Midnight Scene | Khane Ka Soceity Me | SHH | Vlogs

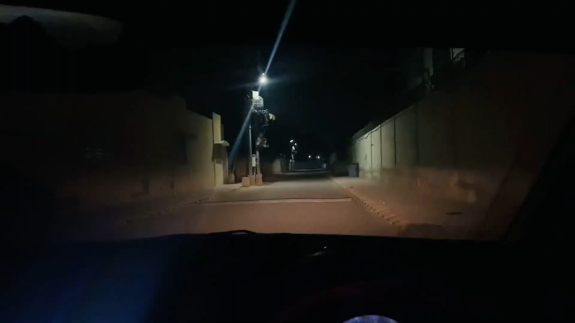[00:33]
ہیں نا ملوگ آج کا سوسائیٹی کی جیسی صورتحال لگ رہی ہے نا مجھے وہ تو بلکل سناٹا اور اندھیرہ گروپ
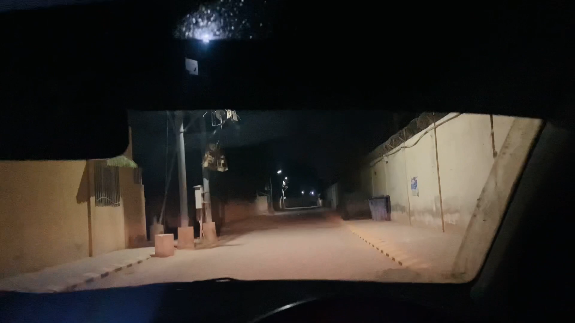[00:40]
اندھیرہ گپ سوری وہ لگ رہا ہے لیکن پھر بھی ٹرائی کرتے ہیں دیکھتے ہیں کچھ اچھی چیز مل جائے ہمیں ہماری سوسائیٹی سے ہی تو زیادہ اچھا ہے
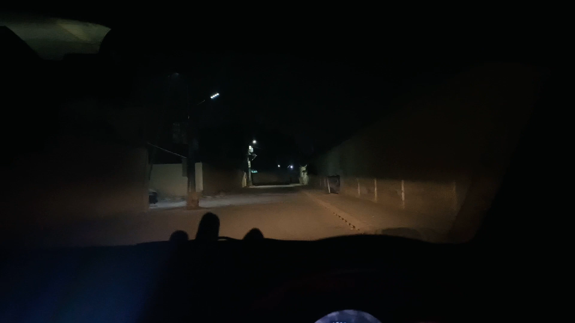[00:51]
نہیں تو پھر ہمیں باہر جاتا پڑے گا بھائی باہر جاتا پڑے گا اور باہر جاتا پڑے گا بھائی اسے ایک تو سیڈ بیلٹ جو ہے نا وہ میرا بڑا بچتا ہے اچھا اچھی بات ہے اچھی بات ہے بچنا چاہیے بھائی وہ مجھے بتا رہا ہوتا ہے کہ بھائی آپ
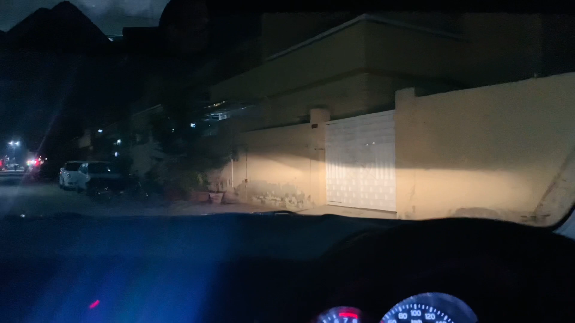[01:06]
تو دیکھتے ہیں بھائی یہاں سین پاتھ ہے
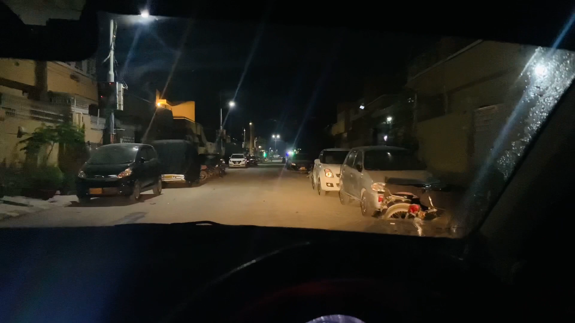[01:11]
سوسائیٹی میں چل رہے ہیں آگے آگے اور دیکھتے ہیں کچھ اچھی چیز مل جائے بھائی یہ تو پریشانی ہوں گے
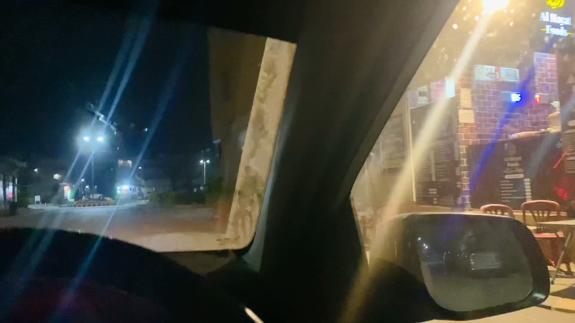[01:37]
ان کا نہیں کھائیں گے ان کا نہیں کھائیں گے ہم آگے چلیں گے ہم دیکھتے ہیں کیا ہے اور
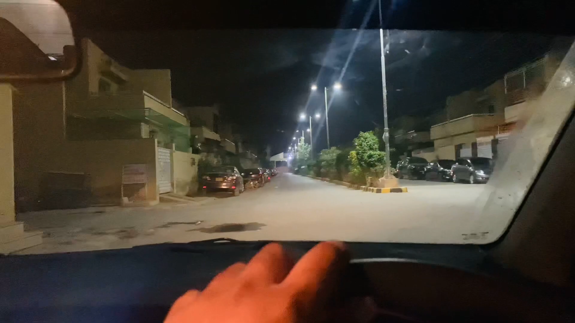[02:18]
بھئی اندھیرہ ہی اندھیرہ لگ رہا ہے پیچھے تو ہم یہ توڑی روشنیالی سائٹ پر آئے ہیں اور سوسائیٹی کے گیٹ کے بھار چلتے اور دیکھتے ہیں بھار کچھ ٹائب مار کر آتے ہیں امید کر دیں کہ کچھ ہلکا پھلکا کچھ اچھی چیز مل جائے تو وہ زیادہ اچھا ہے نہیں تو ایک آئیڈیا ہے ہمارے شارک بھائی ہیں باربیگو آئیٹم ہو دن کے بعد لیکن فرائز وغیرہ ہوتی ہے نور پر ہی
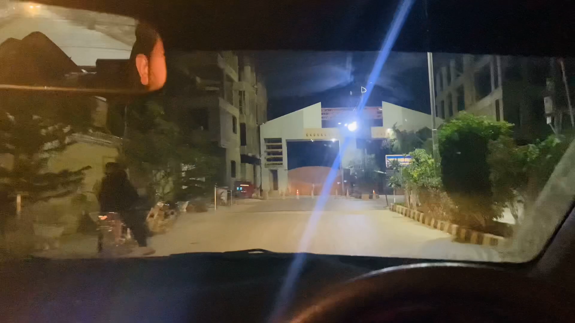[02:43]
تو ٹائی مار لیتے ہیں لائٹس آف کر دیں بھائی یہ گارڈز ہیں نا پھر وہ ہمیں بولیں گے بھائی سر آپ کہاں جا رہے ہیں انتنی رات کو
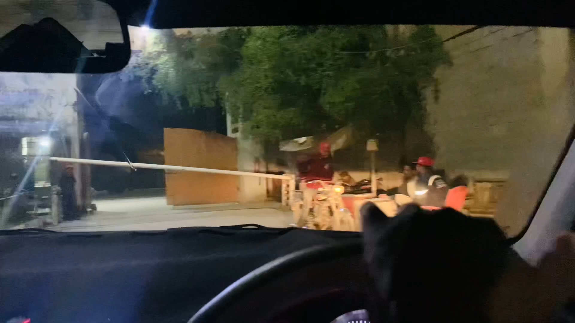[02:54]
بیچارے پوچھتے ہیں نا کیا کریں ہماری سیکیورٹی کے لئے ہی کر رہے ہیں السلام علیکم بھائی جان
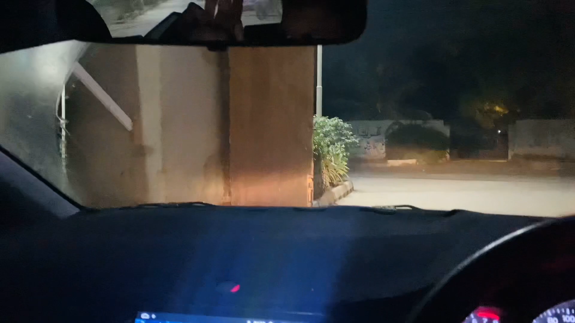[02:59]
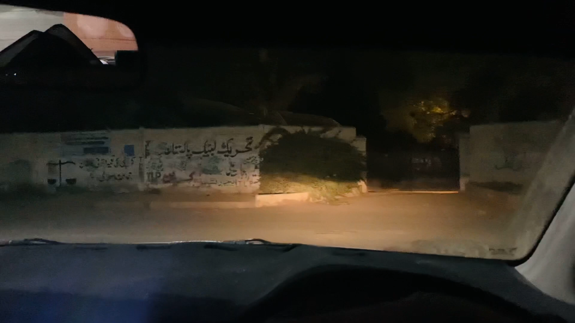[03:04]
بھائی ہم نکل گئے ہیں سوسائیٹی سے باہر اپنی بھائی یہاں تو اندھیرہ ہی اندھیرہ ہوا بھائے
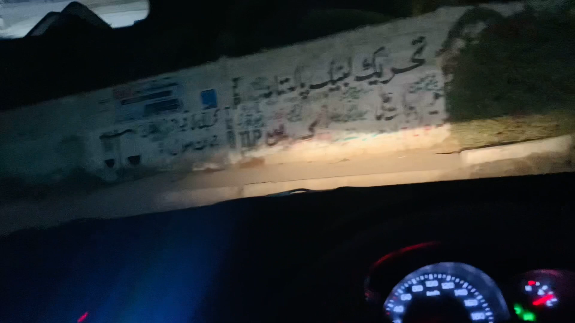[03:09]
اس سائٹ پہ لے چلتے ہم
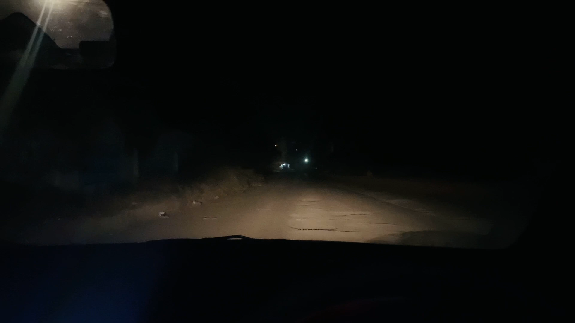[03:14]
بھائی ہم نا لوکیشن پہ پہنچ کے آپ سے بات کرتے ہیں ذرا کیونکہ ہمیں یہاں پہ سناٹا ہو رہا ہے اور ہمیں ڈرائیو جو ہے نا وہ تھوڑی تیز کرنی ہے ورنہ تو پھر آپ کو پتا ہے نا کہ رانچی جو ہے وہ کن کا ہے وہ آپ کو پتا ہے کن لوگوں کا ہے تو بھائی ہم واپس جا رہے ہیں ہمیں سوسائیٹی میں اور اب آل حیات فوڈ پہ جانا پڑے گا ہمیں کیونکہ سب بند ہیں پیچھے والی سائٹ پہ اور چاروں طرف اندھیرہ
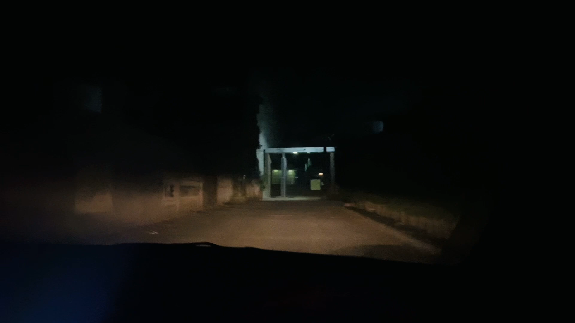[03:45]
ہوا ہے اس لئے ہم نے کہا بھائی بیکارے زیادہ آکے خواری کرنا
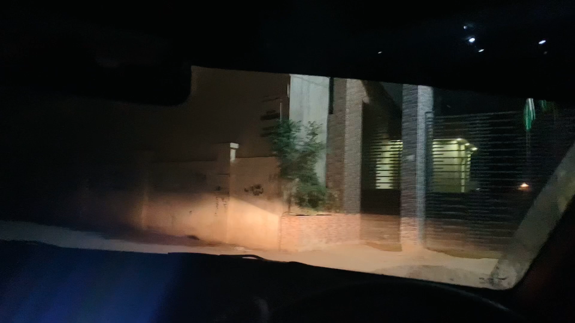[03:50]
تو ہم ہمیں سوسائیٹی سے کچھ لے لیتے ہیں حتیٰ کہ پیزا وغیرہ تو کھانے کا مونڈ نہیں ہے ورنہ وہ ہماری سوسائیٹی میں پیزے والے میں بڑے زبردست ہیں تو ہم نے کہا کہ بھائی ہماری سوسائیٹی پہ چلتے ہیں اور کچھ نہ کچھ وہیں